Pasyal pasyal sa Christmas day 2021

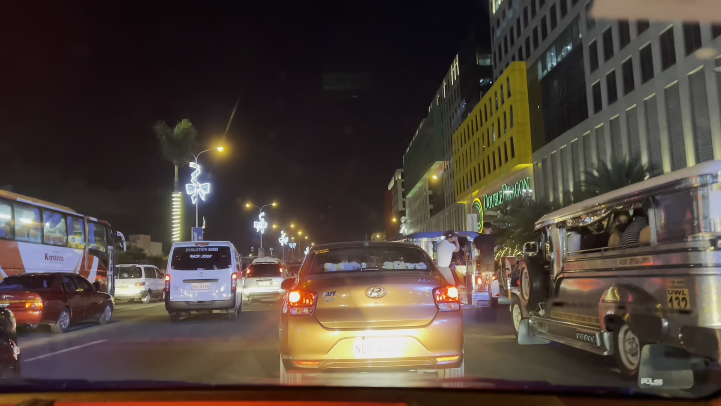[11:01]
Tapos, sinabol namin. Sabi niya, 1,000. O sige, sakay. So, from MOA hanggang dito sa Santolan, 1,000 ang binayad namin. So, ayun, matraffic din.
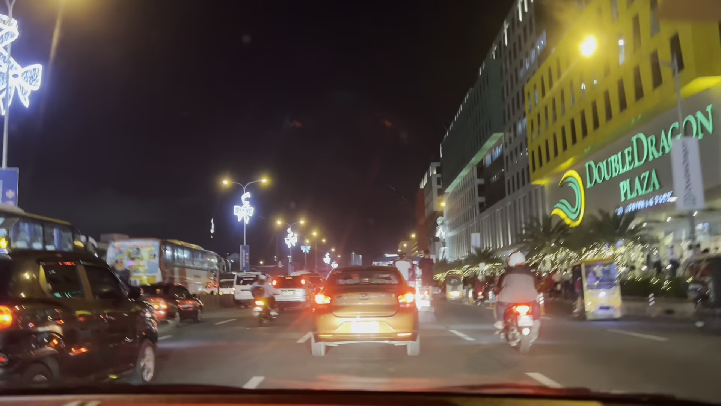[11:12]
Mula sa MOA. Hindi naman kami sa MOA kasi lumayo kami sa MOA. So, matraffic din doon sa hanggang rotonda. So, andito na kami ngayon sa EDSA.
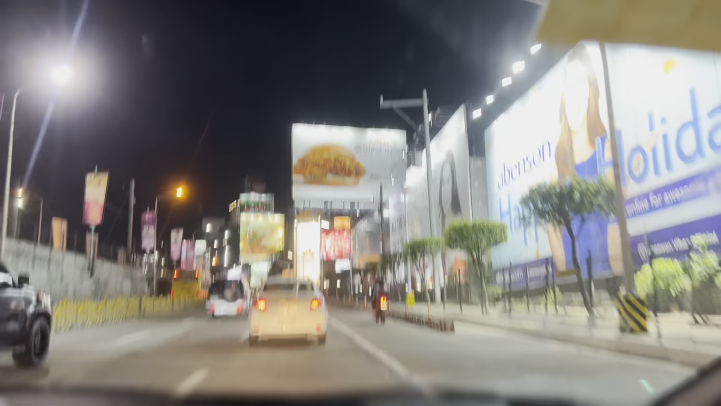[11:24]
So, ito yung EDSA paggabi. Medyo makulay ang EDSA pagsagabi. Ayan, medyo makulay siya. Ang daming mga billboards.
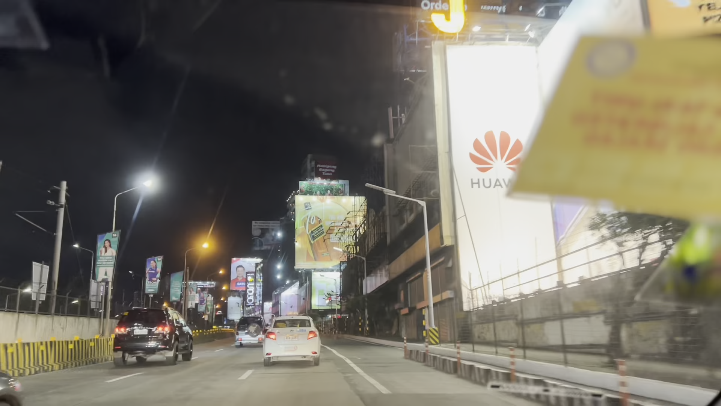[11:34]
Ayan, medyo wala ng traffic pagkatapos doon sa rotonda ng ano, ng baklaran. Pero, pagkagaling ka ng ano, ng MOA tapos hanggang doon sa rotonda. Talagang napaka-traffic. Ayan, Sogo. Ooh. Shoutout sa mga kaibigan kung nagtatrabaho dyan sa Sogo na galing ng Victoria Court. Ayan.
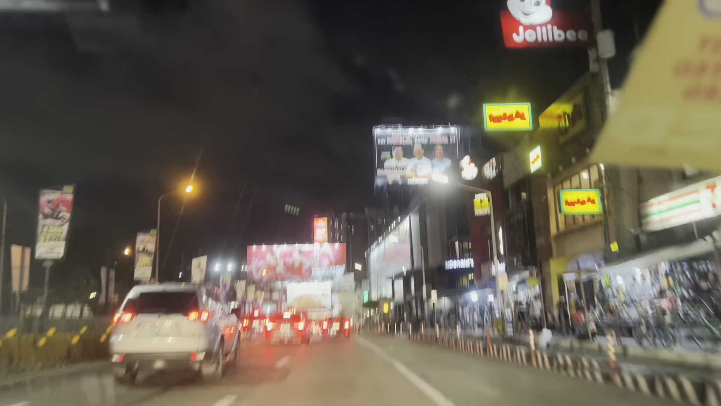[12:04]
manginasal, may Jollibee. Ang daming billboard dito sa may bandang mandaloyong malapit na sa ano to eh, sa boni.
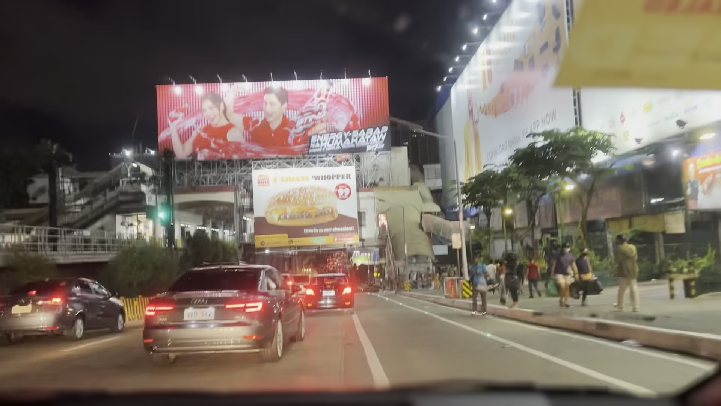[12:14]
Sa boni na tatoo eh. Ayan, shoutout sa may mga boni dyan. May boni, may boni.
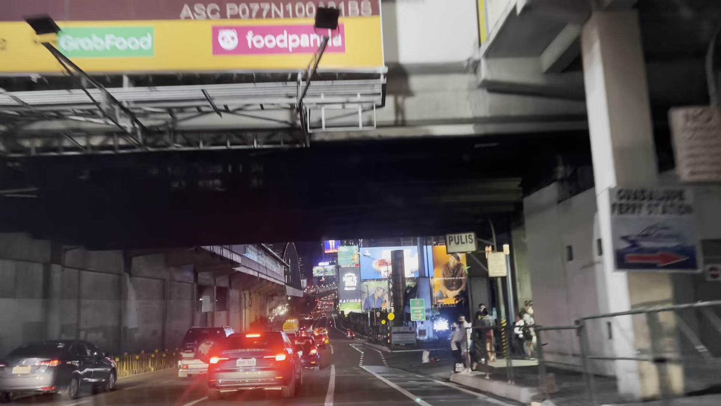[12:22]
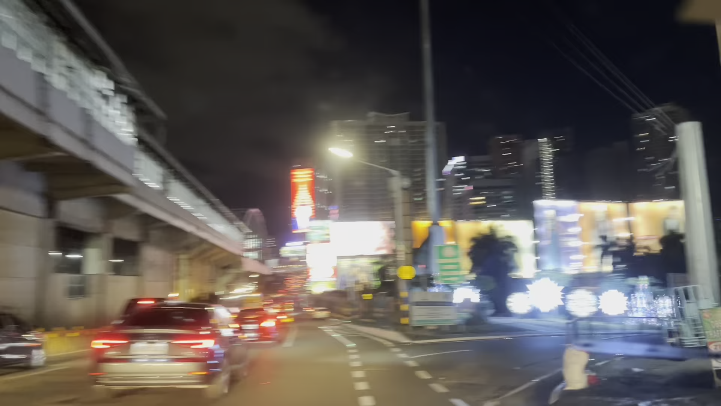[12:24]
Ayan, maraming ding oh, ito na nga yun sa tulay. Ayan yung naglalakihang mga billboards dyan sa natulay sa ilubasin. Sa boni tulay. Tingnan mo, ang daming billboards.
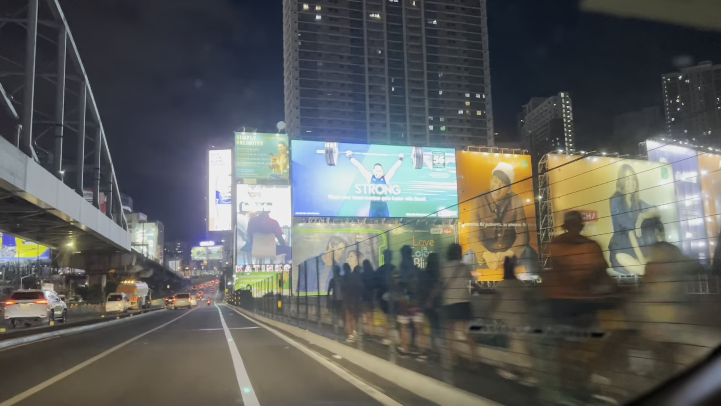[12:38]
Ang lalaki, oh. Masaya din sa mata habang nagpabiyahe kami.
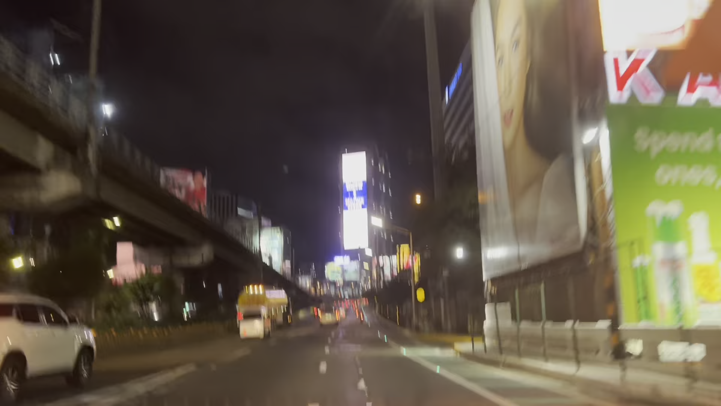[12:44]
Masaya sa mata ang mga kulay na makikita mo dito sa etsa. Ayan, dito na kami sa boni.
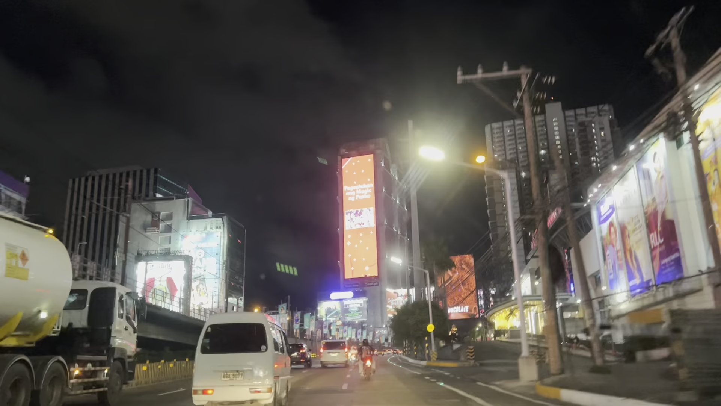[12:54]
ayan. Magandang mga tanawin ang mga billboards. Kaso, distraction din sa mga driver ipagtumingin.
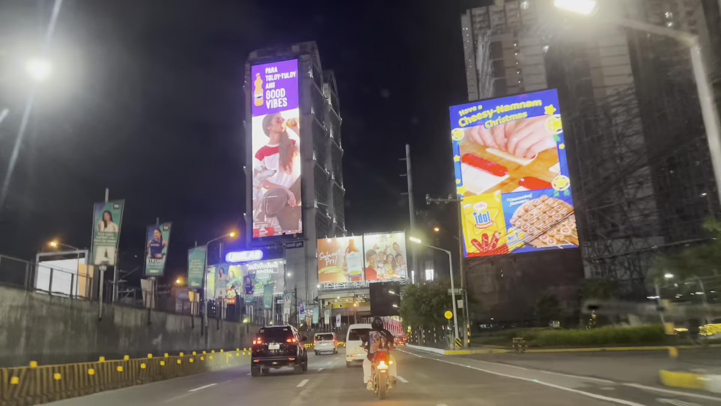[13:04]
Bama may ma-accidente pa sila. Ayan, dami ng billboards. May mga LED na rin ang mga commercials.
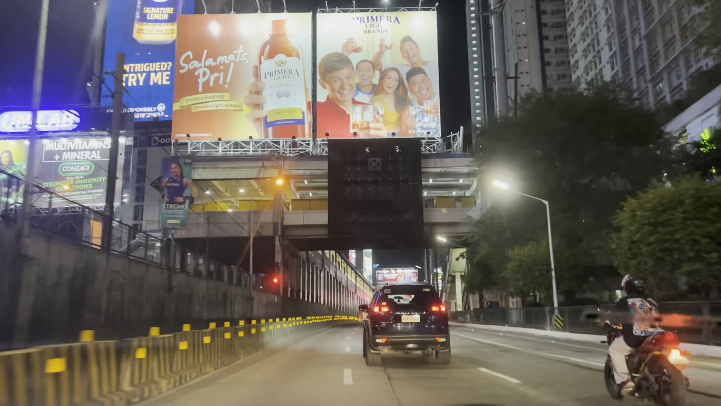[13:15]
O, diba, bongga.
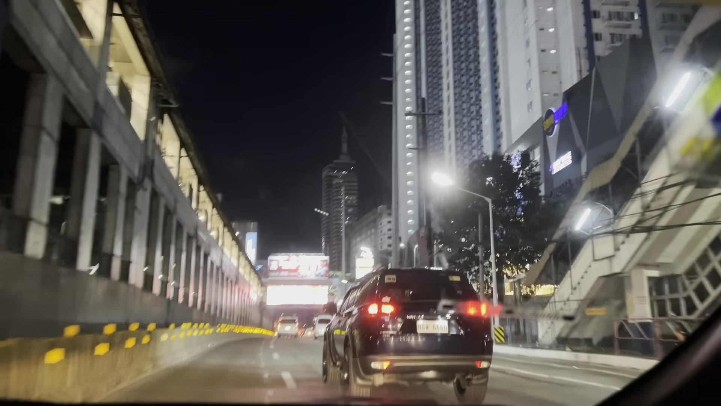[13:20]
Dati, noong 1988, 1989, wala pa doon. Malinis pa ang edsa. Ayan.
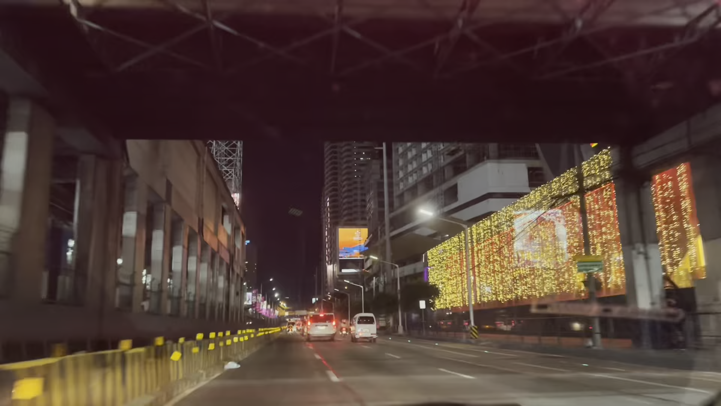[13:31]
So, ganda ng mga lights, oh. Diba? Diba?
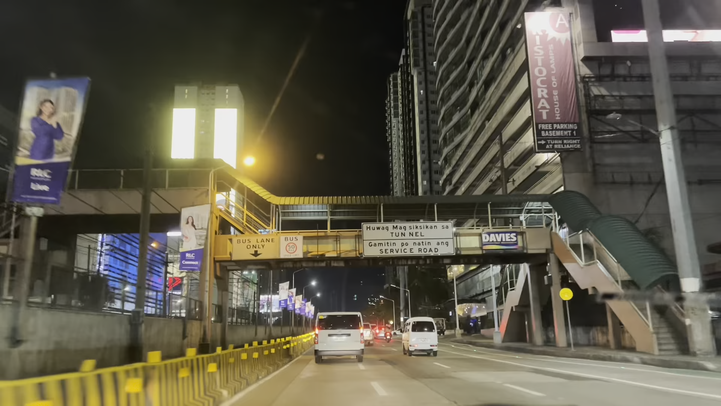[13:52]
sa baklaran, direk-diretso na siya. Papunta ng ano, Santolan, Pasig. So, ayan, Ganda ng mga ilaw. O, tingnan mo, may MRT pa. Naunahan pa kami.
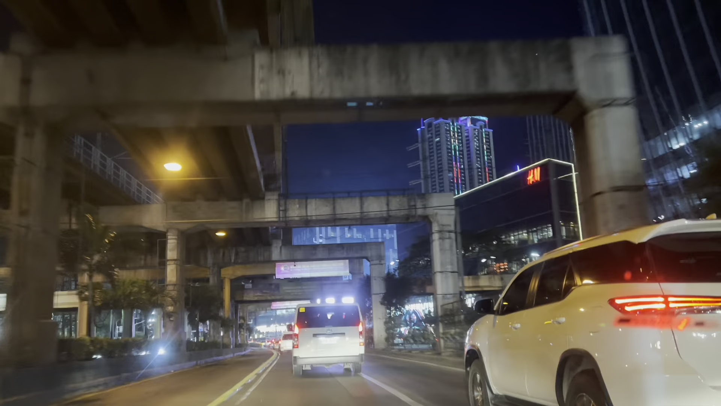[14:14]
Ayan, dito na kami sa palapit sa Mega Mall. Ayan, ang gaganda ng ilaw ng Mega Mall. kakaiba talaga ang Pilipinas.
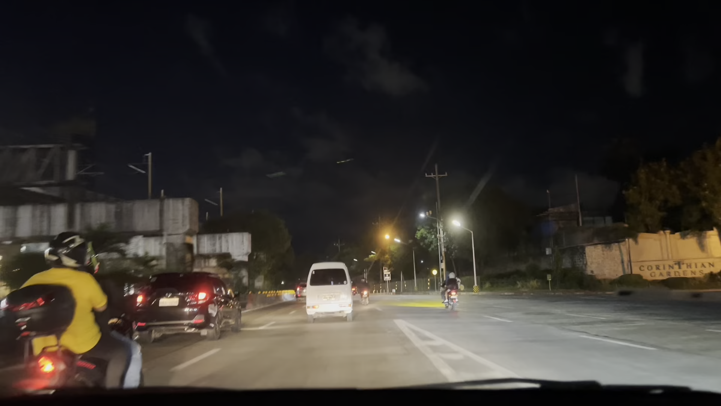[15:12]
ibabaw ng, ibabaw ng, papababa ng Ortigas. Kasi may Robinson. Malapit na sa Campo, krami ba yun?
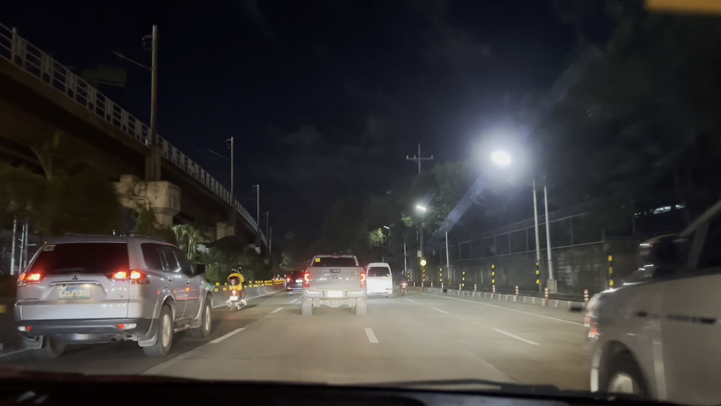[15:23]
Medyo madilim na yung lugar. Kasi may tapat ng, ano, Corinthians Garden.